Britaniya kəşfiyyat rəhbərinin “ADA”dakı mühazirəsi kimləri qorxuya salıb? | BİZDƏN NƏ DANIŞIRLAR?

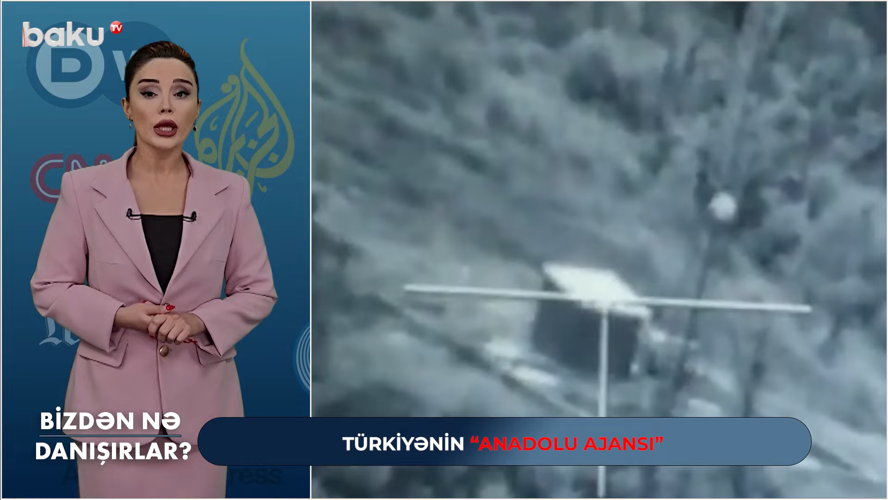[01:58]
konstitusiya quruluşunun bərpa edilməsi məqsədi ilə başlanılmışdır. Cəmi 23 saat 43 dəqiqə davam edən tədbirlər çərçivəsində Ermənistan Silahlı Qövvələrinin Birləşmələrinin ön xət
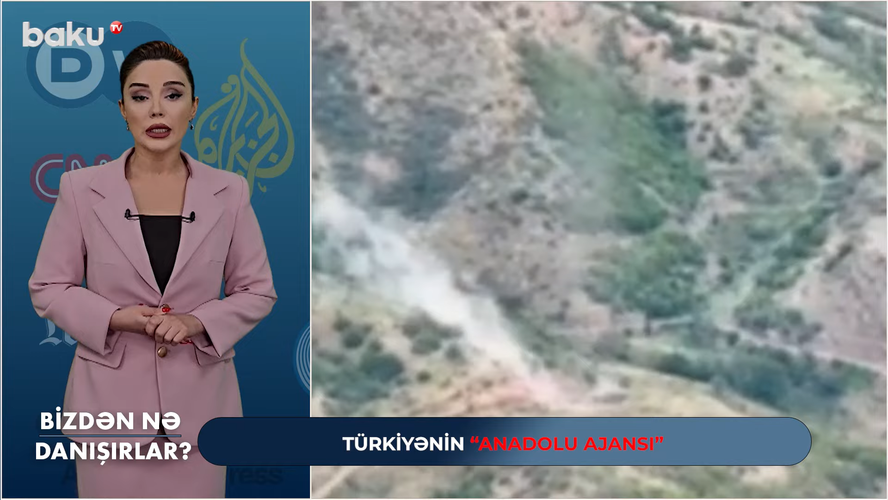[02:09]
və dərinlikdə olan mövqələri və uzunmüddətli atəş mövqələri,
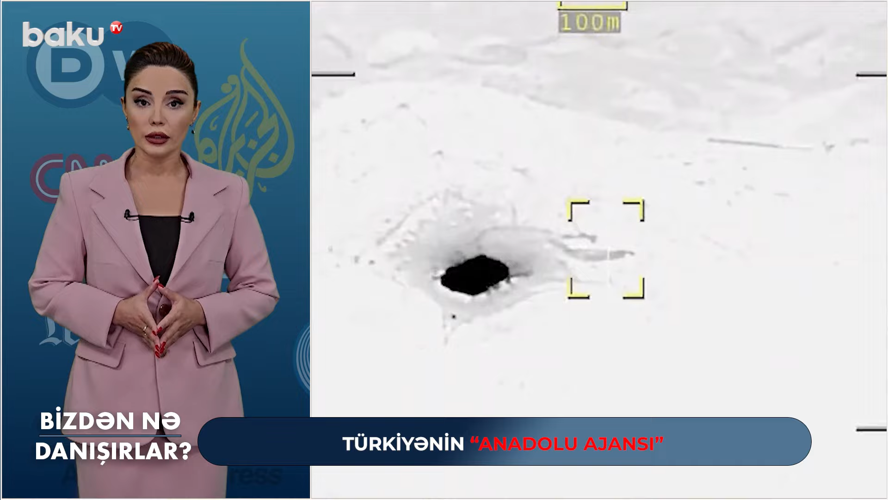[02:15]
eləcə də döyüş vasitələri və hərbi təyinatda obyektləri yüksək dəqiqlikli silahların tədbiqi ilə sıradan çıxarıldıb.